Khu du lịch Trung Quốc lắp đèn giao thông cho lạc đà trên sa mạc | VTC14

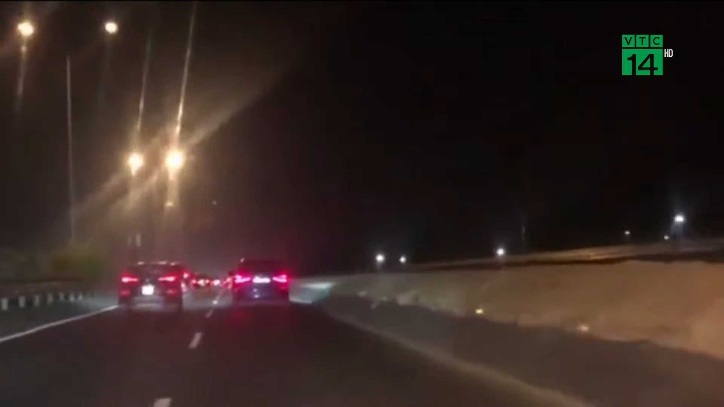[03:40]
Uân tắc giao thông thường xuyên xảy ra vào dịp lễ Tết và những ngày cuối tuần. Nguyên nhân là do hoạt động rào đường thi công nút
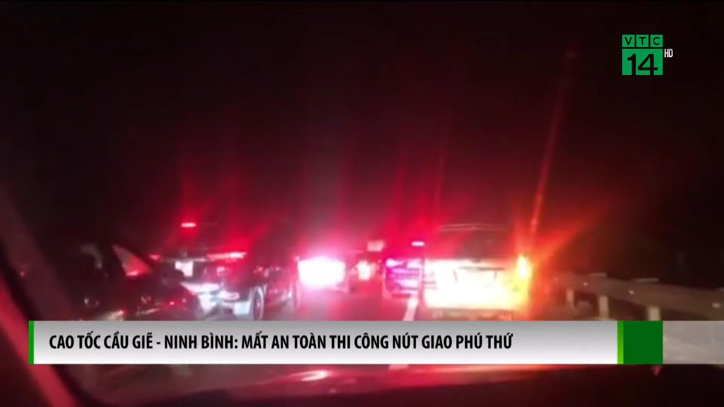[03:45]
giao thông phú thứ trên cao tốc Cầu Giãn Đình Bình gây ra.
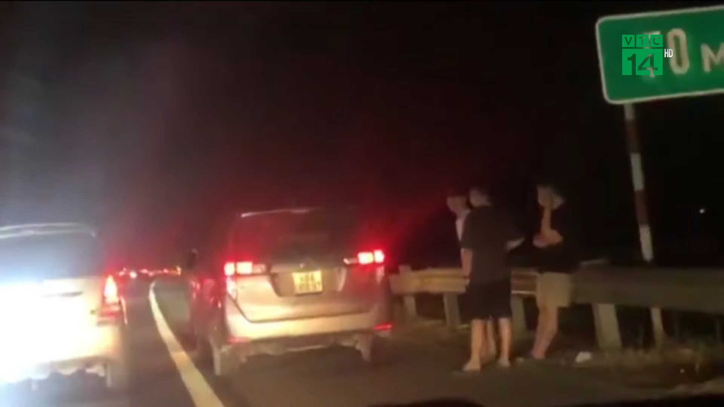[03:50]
Theo phản ánh, tuyến cao tốc Cầu Giãn Đình Bình hiện có mật độ phương tiện tham gia giao thông rất lớn nhất là vào những ngày cuối tuần. Bên cạnh đó, ngay khu vực là 2 nút giao liêm tuyển và vực vòng.
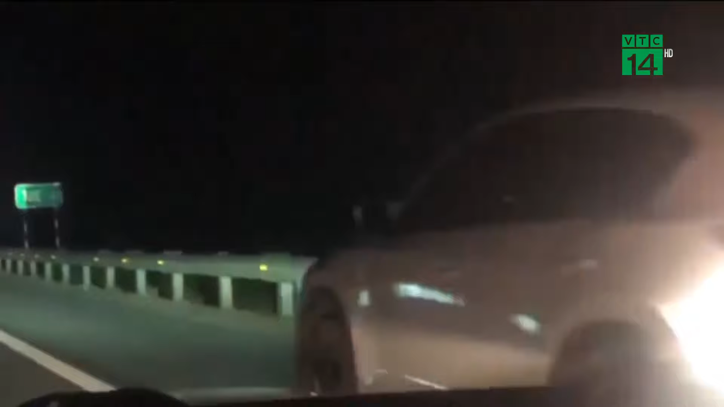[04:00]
Đi về Nam Định, Hà Nam và Thái Bình nên đã gây ra hiện tượng uân tắc giao thông liên tục đặc biệt là vào những thời điểm mật độ phương tiện gia tăng.